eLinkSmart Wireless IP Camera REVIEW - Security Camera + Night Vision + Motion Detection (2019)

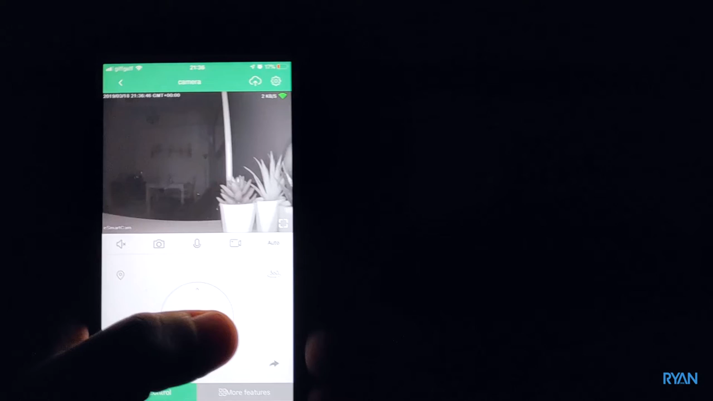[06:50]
and as you can see it's pitch black and the
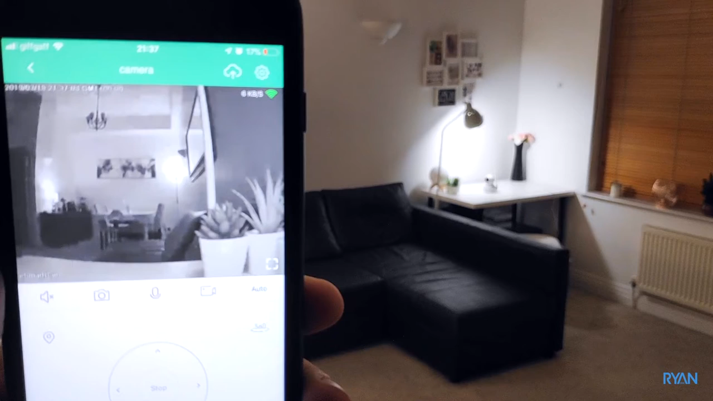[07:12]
cool thing is the camera has a night vision sensor and will switch on or off like like now uh the night vision so now it's back to color mode day mode let's put it that way
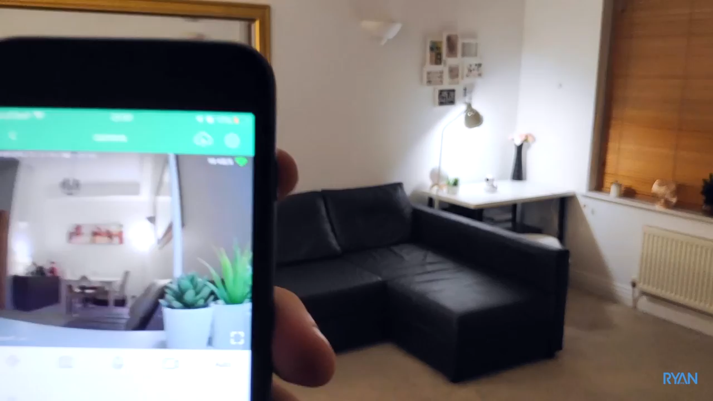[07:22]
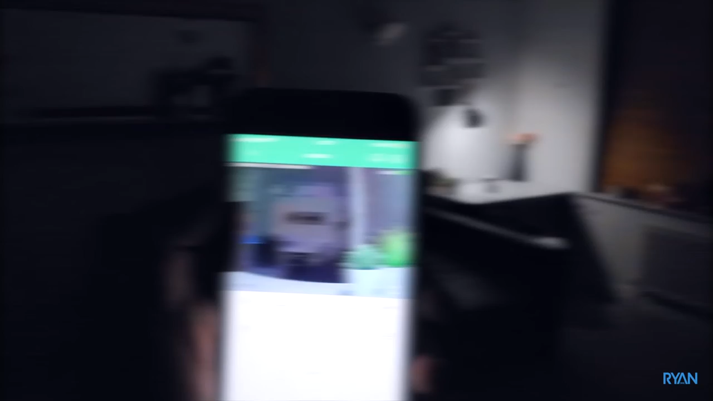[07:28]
and now i'm going to record some footage to show you the quality of the footage itself
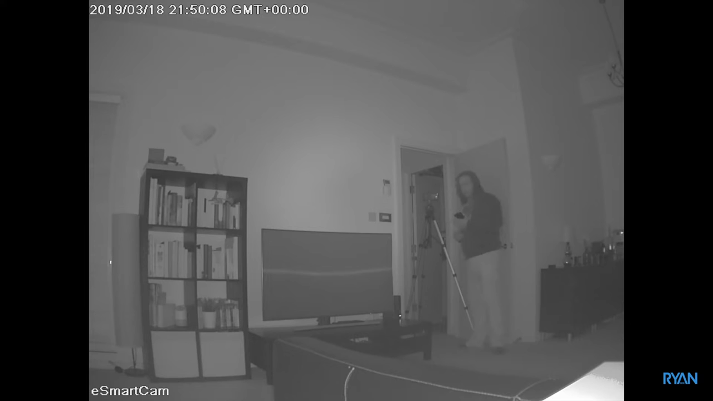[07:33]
not bad remember guys this was pitch black i do also like the field of view 95 degrees angle like i mentioned the camera detect me and send me a notification to my phone saying